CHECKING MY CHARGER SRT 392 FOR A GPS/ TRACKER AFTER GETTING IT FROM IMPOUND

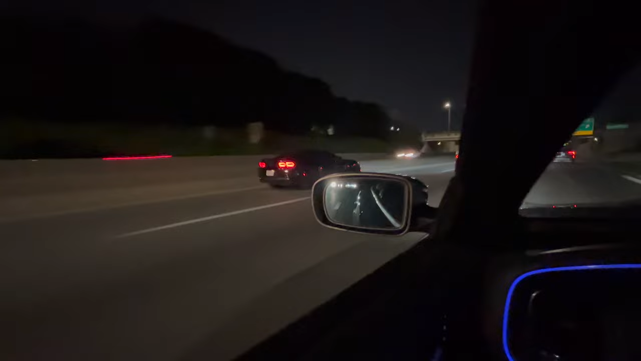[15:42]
Damn. They gotta go. Oh, fashion outside. Jeez, I gotta go sport mode. I gotta go sport mode.
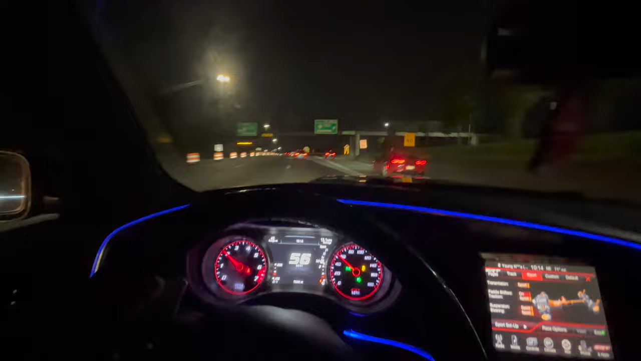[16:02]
Woo! Oh, is he gonna make the cut? My nigga Manny made the cut. Sheesh. Oh my God, man. This shit already lit. No cap. Fuck. Fast shit outside, man. I love fast cars. No cap. He got that car so fucking loud, man. Okay, Ty, let's go.
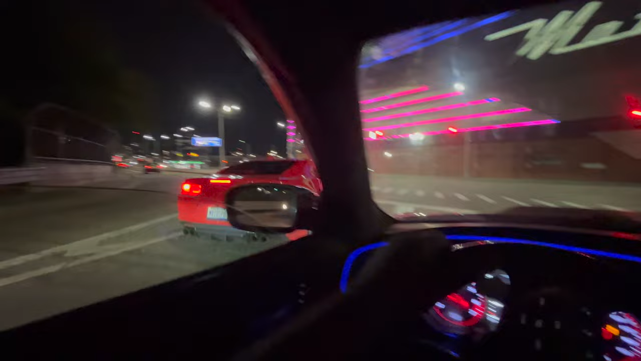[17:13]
Yo. The Lodge? Hey, we definitely go to Lodge.
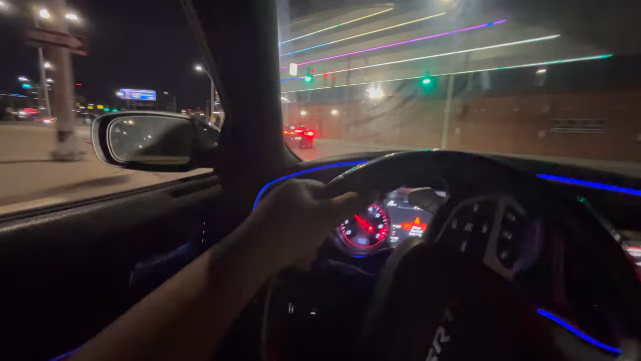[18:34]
Sheesh. Ooh-wee. Sheesh. I gotta get my redemption. They horsed us last time. Last video, they horsed us. I ain't gonna fake. Monday night, downtown kind of busy, man. What is going on?
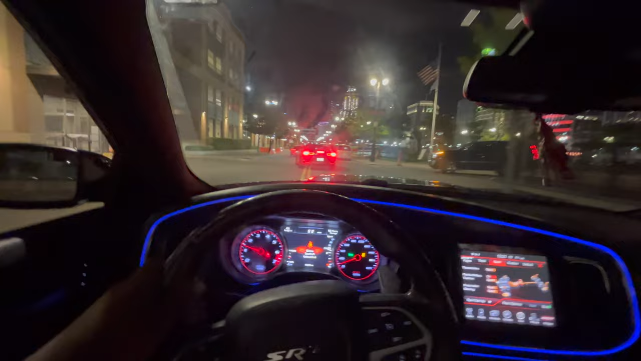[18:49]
But we just made it to the Tiger Stadium. That's the Tigers parking garage.
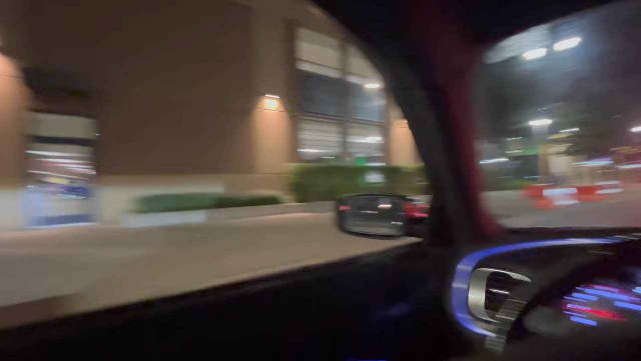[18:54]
I don't know what they got up, but it's kind of some traffic out here.
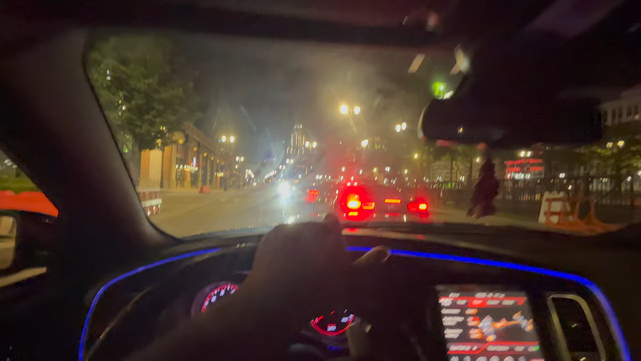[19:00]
Oh, it's a do not enter. We supposed to come around the other way. L leader time. Say no, but we gonna just have to. Oh damn, we can go that way too. Oh, that's blocked. Okay, right, we gotta go that way. Was it a Tigers game tonight? They out here with Tiger gear.
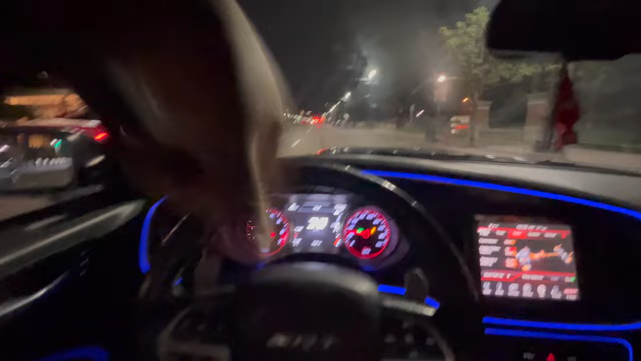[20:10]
We the niggas who bought in the trenches, no cap. Look at that fast ass Camaro, man. My niggas lit, man.
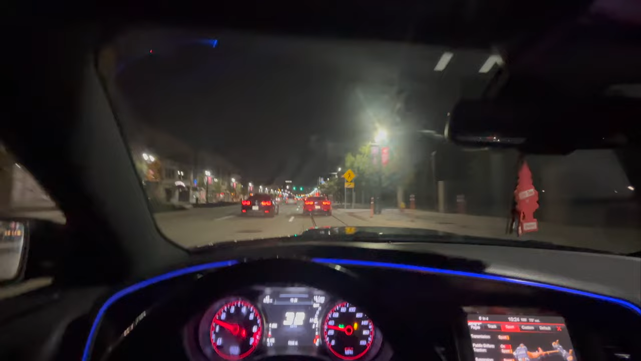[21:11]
So many pops around on flames. He gotta get a flame tune, no cap. If y'all want Ty to get a flame tune, let us know in the comments. Say Ty, you can get a flame tune. Hey, I see you making a squat. I see you making a squat. Sheesh, we outside, man. Definitely outside, man. Out here having fun, driving around downtown. Getting content, man. Okay, pit stop, pit stop, pit stop, pit stop. Okay, we might as well turn the corner. Let's see what we're gonna go ahead and do.
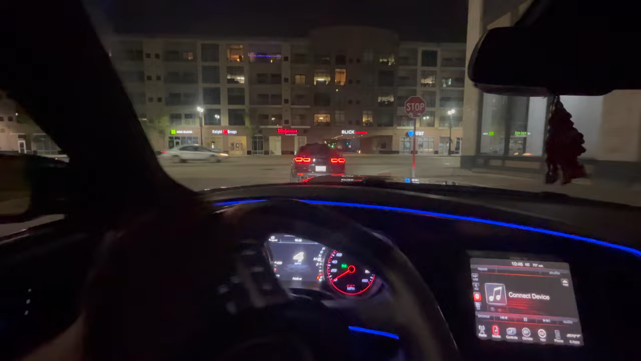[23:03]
We're going to follow Manny, man. Make sure anybody going to hit us for no grave.
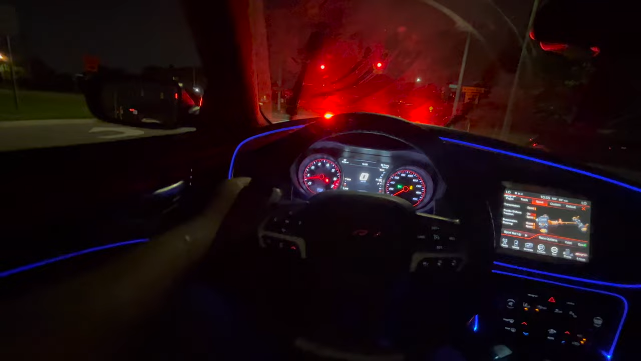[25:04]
Yeah, had to clean that on up, man. Landy got us in like a little freeway ramp pool. I know the guys pretty much gonna do the same thing. Oh my God, not with them type of streets. God damn. I don't know why we got Manny leading.